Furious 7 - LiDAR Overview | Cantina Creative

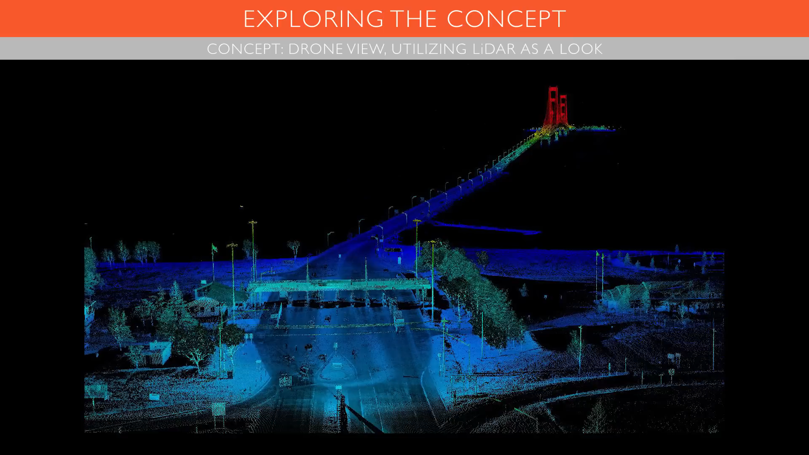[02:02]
One of the ideas that some type of LiDAR look that could be a POV of the drone.
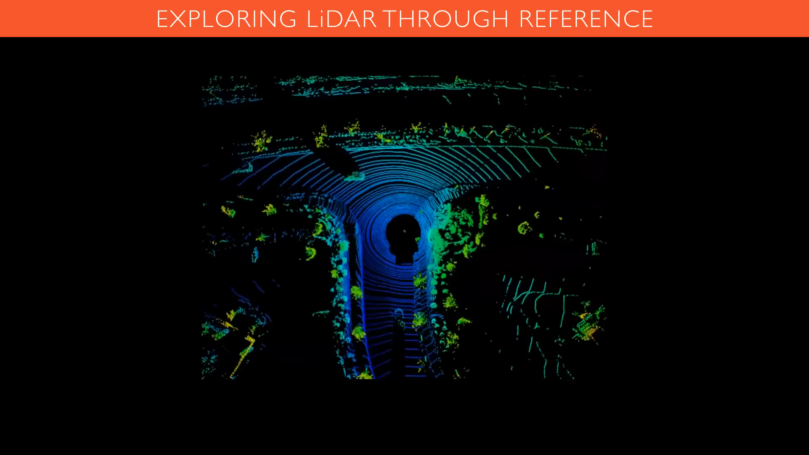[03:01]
And you may be kind of thinking, like, what is LiDAR? Maybe you do know what LiDAR is, but really anything that shoots laser beams is worth checking out.
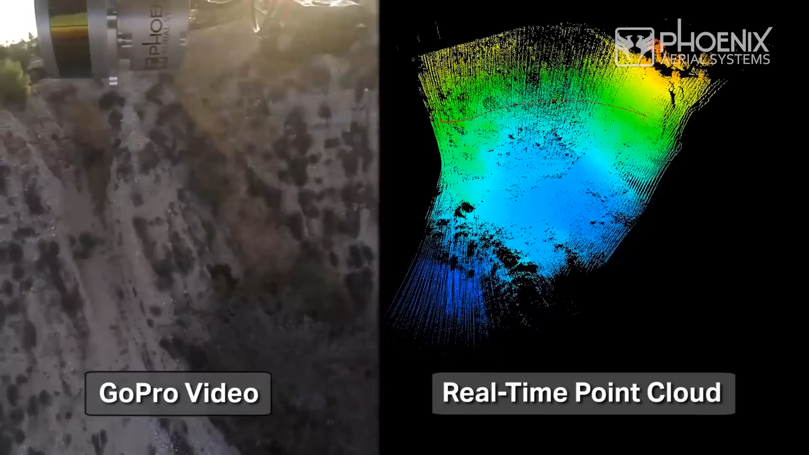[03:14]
They hit a surface or object and then bounce back to reveal the object.
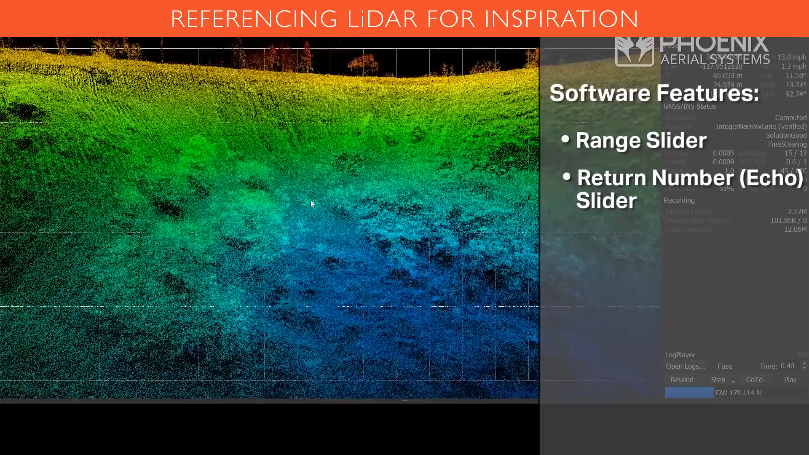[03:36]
The reference we looked at for inspiration reveal that color was within a vertical column. So, the color was not global, but took on values based on the y-axis.
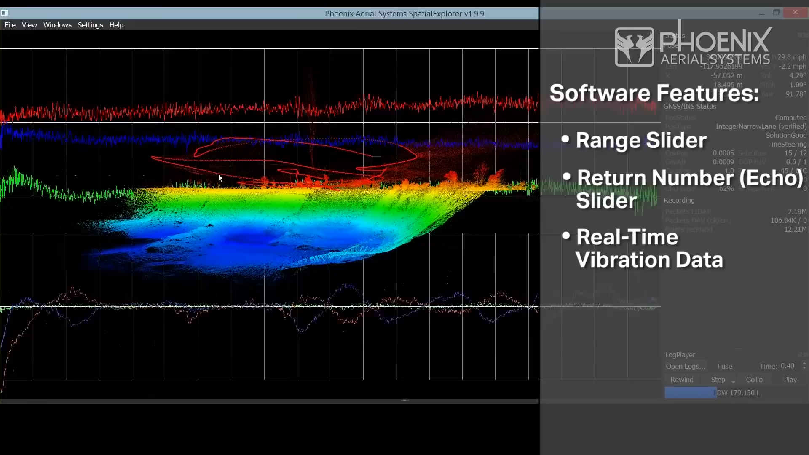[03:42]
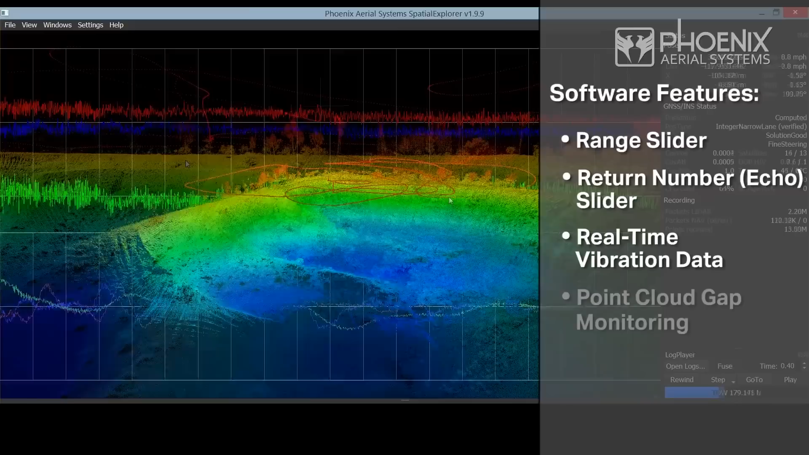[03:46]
So, we need to figure a way to build a color map in 3D space while in our 2D comp.
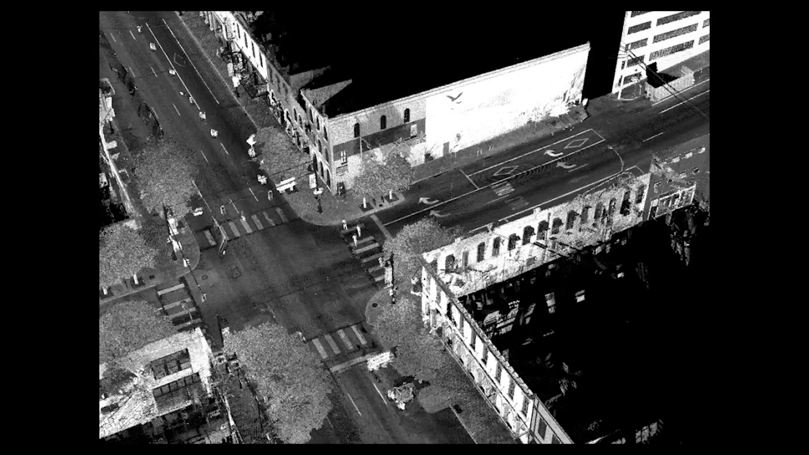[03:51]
So, let's get to some rules for our concept. You know, some of our rules here are light can't go through solids.
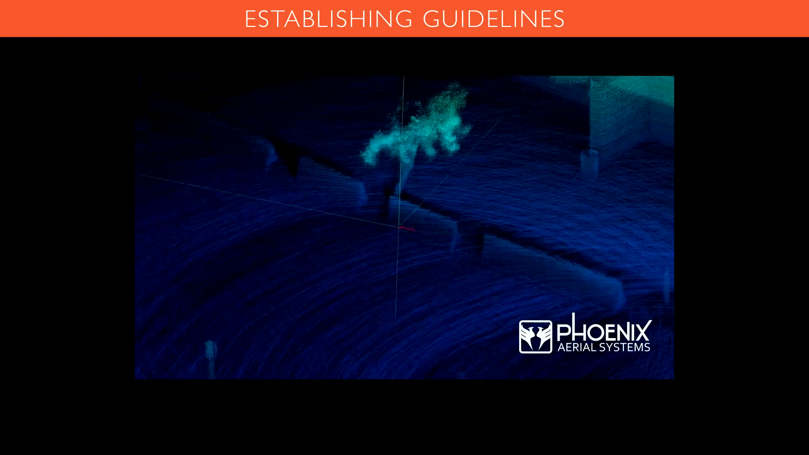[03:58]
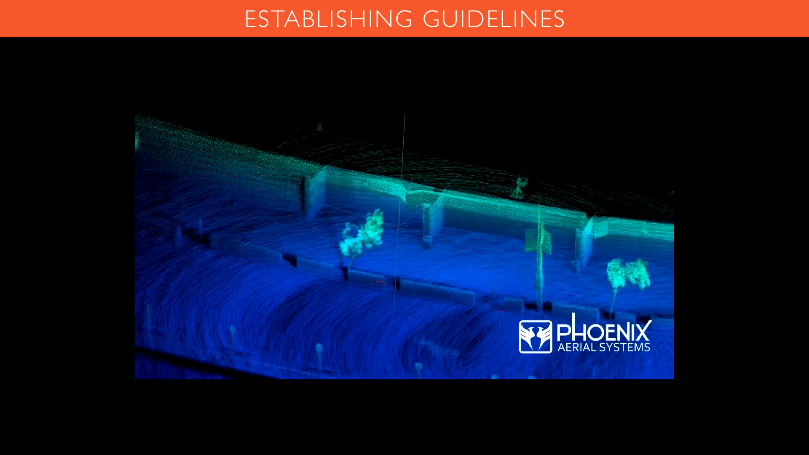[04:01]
Color is mapped by height. The emitter is usually the receiver. You know, blah, blah, blah.
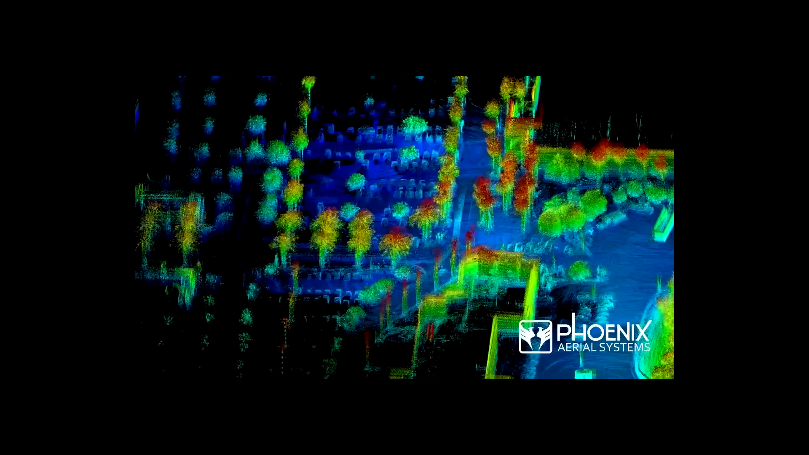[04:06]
So, we have these rules that we want to decipher from.